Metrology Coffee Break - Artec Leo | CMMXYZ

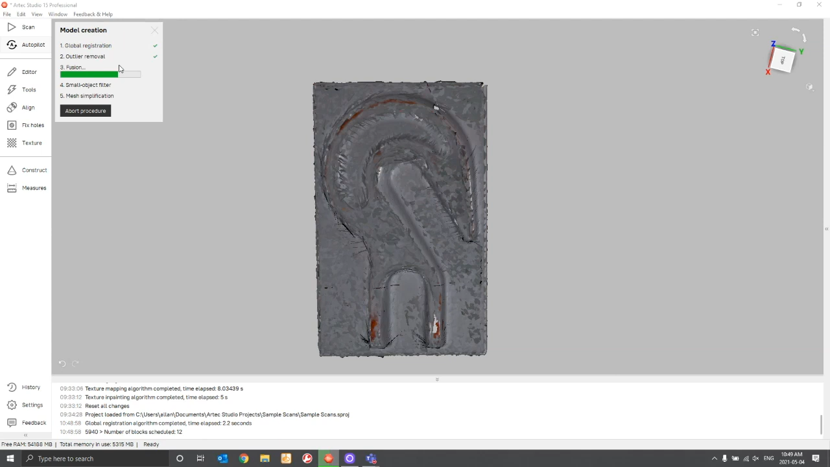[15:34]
want to edit anything is there any data here that you need to delete I don't see that so I'm going to skip this step and it's going to go right into registration which is the best fit alignment of all the scan you can see it's already applied that removes any outliers so noise off of the surface it's deleted all of that and now it's fusing the object the fusion is the polygonization of the file if I click
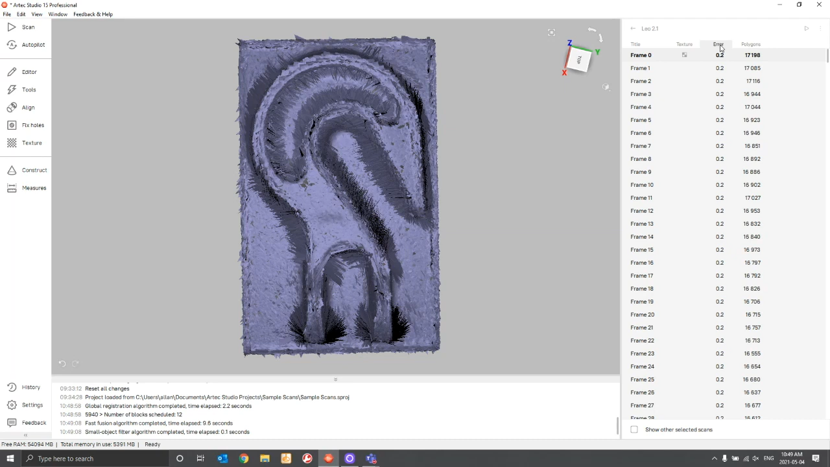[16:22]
because I've already finished the registration process and I've already finished fusing this it knows exactly how many polygons it has in each frame and I can look at each frame independently if I want to so this again is all raw data
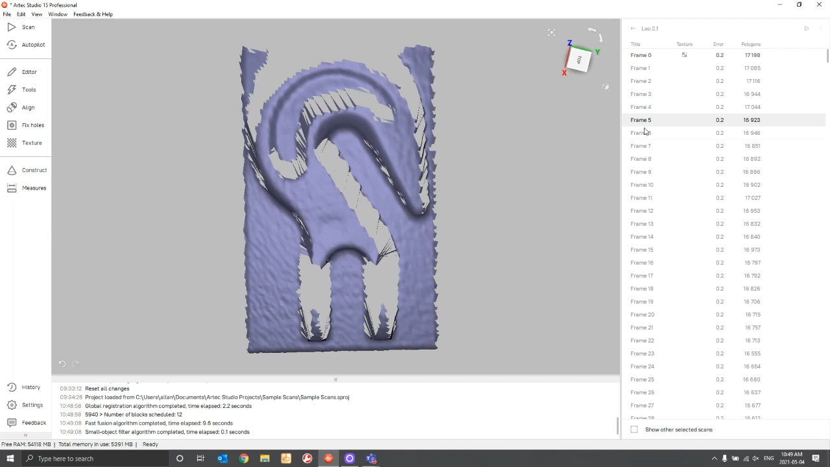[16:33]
but as I scroll through this up this screen what you'll notice is some of the frames actually have color information applied to them and
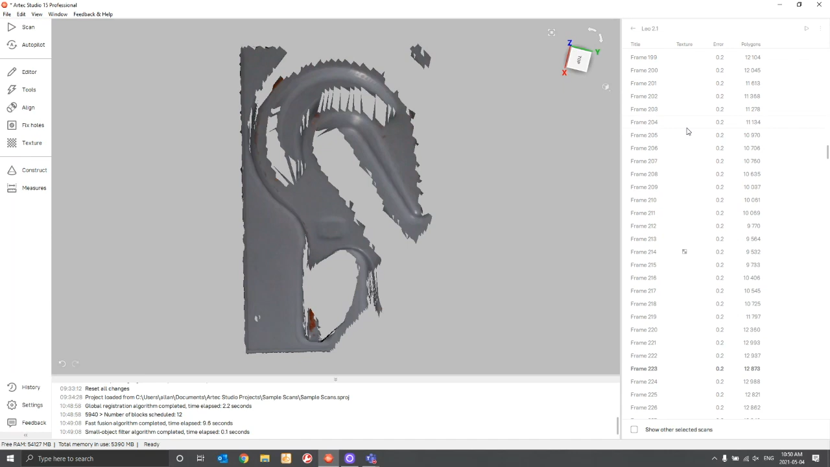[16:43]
one of the things they've done to help manage the amount of data that
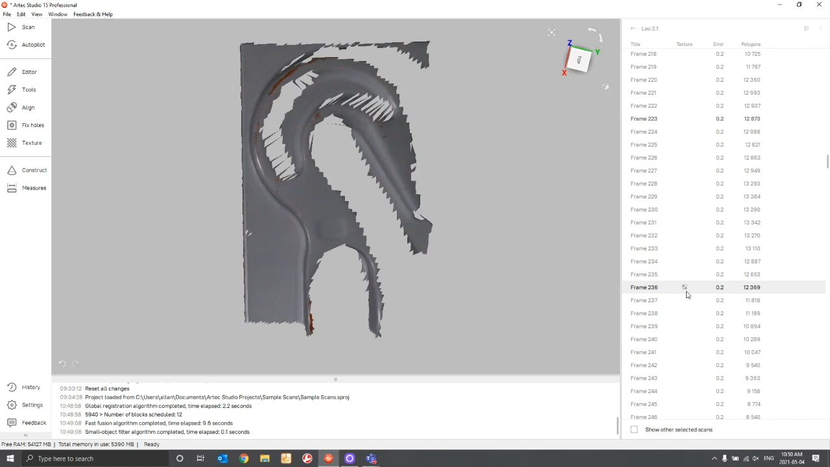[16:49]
the software is working with is it's not capturing the color information with every single frame
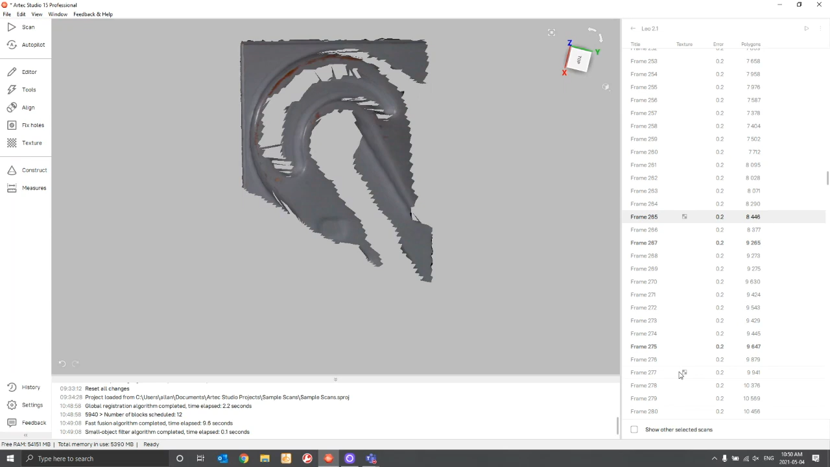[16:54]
that it takes it's kind of picking and choosing on its own the number of frames it thinks it needs to take and tries not to
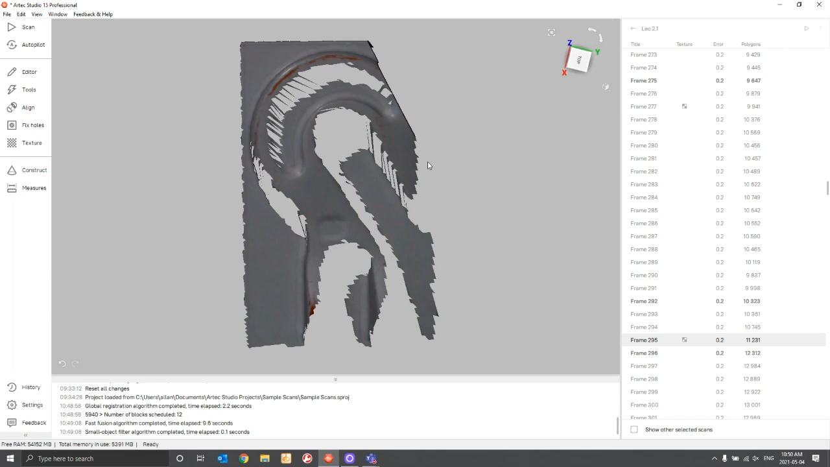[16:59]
reproduce that so you notice every so often I'll see a new tile with frame the color frame on it so as I slip back to this I'm going to go to the texture which is really the coloring object I'm
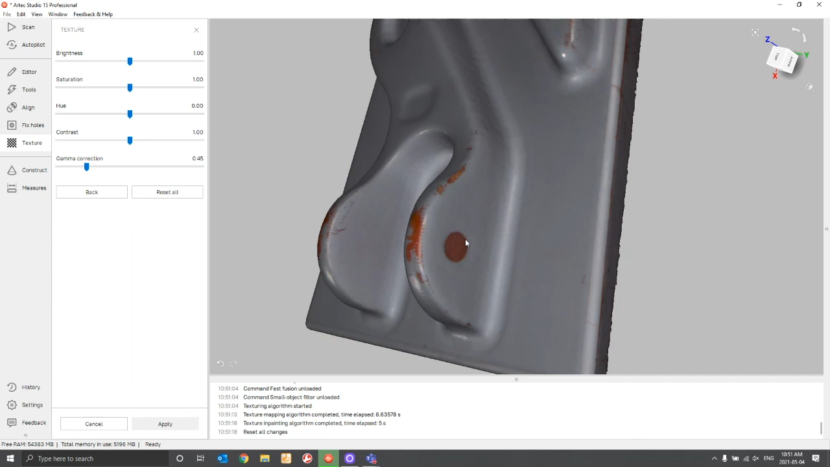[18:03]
that's been taken off so you got this little circle here you can see where the paint has been worn off and it's
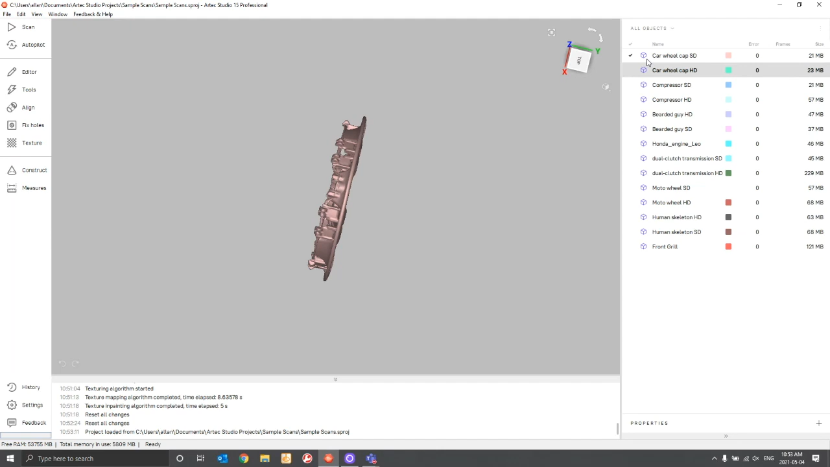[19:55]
the standard definition so with our tech studio 15.1 our tech tried a completely new method of
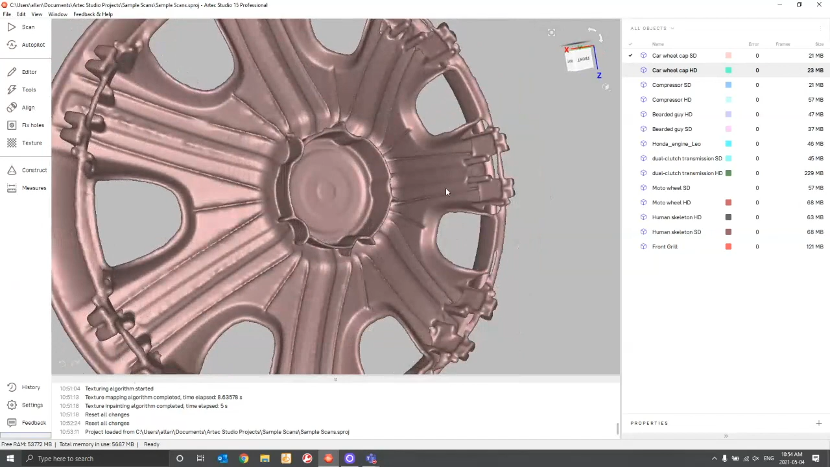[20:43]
hubcap and if I turn on the hd version of this this is the standard definition and you'll notice when we get in very
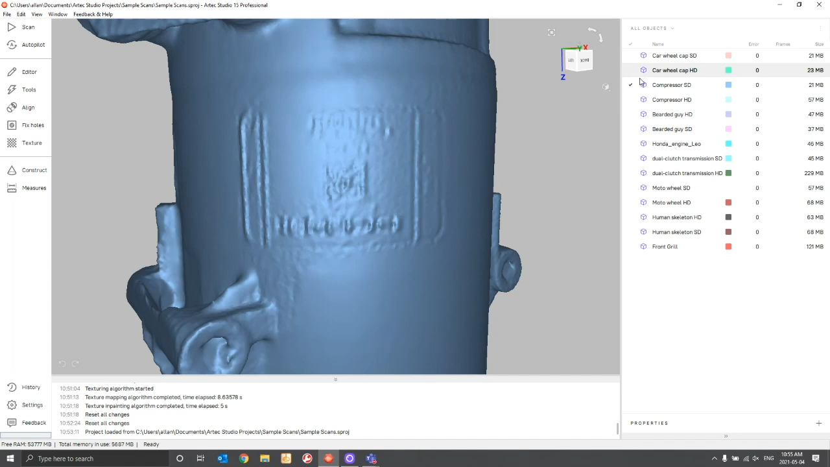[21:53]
light systems or structured light scanners have this things called texture bias where you'll start to see the impression of text that was actually flat so this could be a printed label on the part and if I zoom or switch out over to this one you'll notice the texture bias so there's no surface texture here whatsoever there's no curvature there's just a label
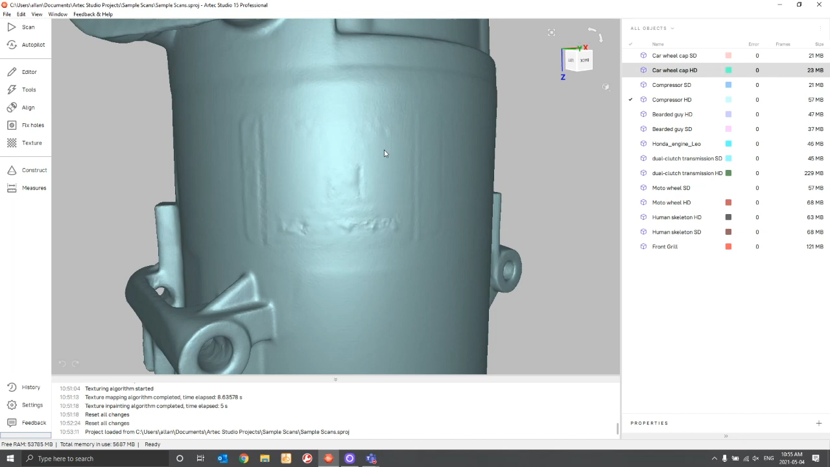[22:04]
that was applied to the part and as of a skin because it sees different colors and textures it tricks it into thinking there's geometry there so the
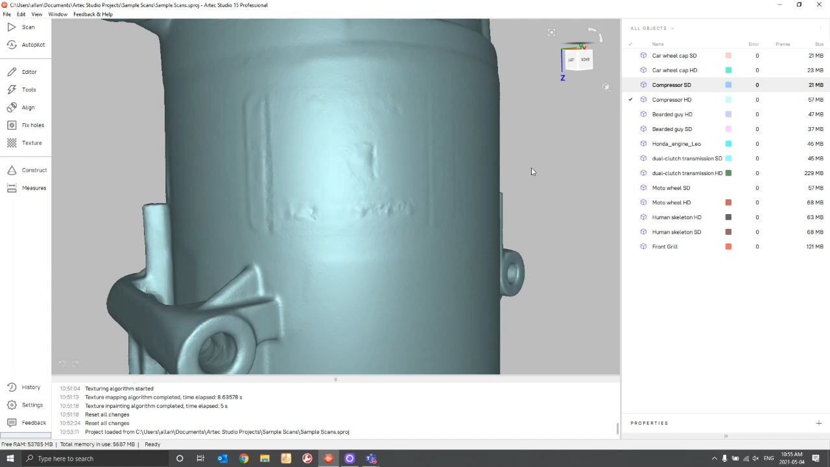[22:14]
addition of the hd algorithm also improved